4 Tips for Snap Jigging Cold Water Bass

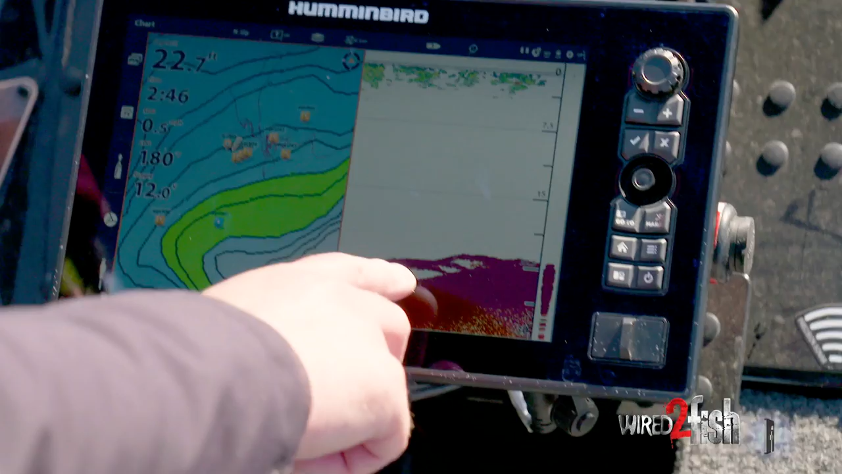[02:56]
essentially where i pull up on this wad of fish i mean i've already identified there's a wintering hole
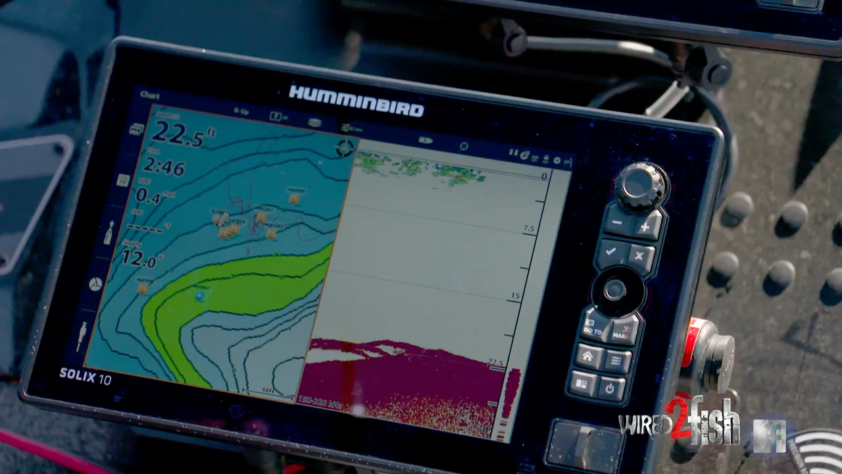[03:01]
of fish here so i pull right up on top of them and i dropped down right on top of their heads and i basically just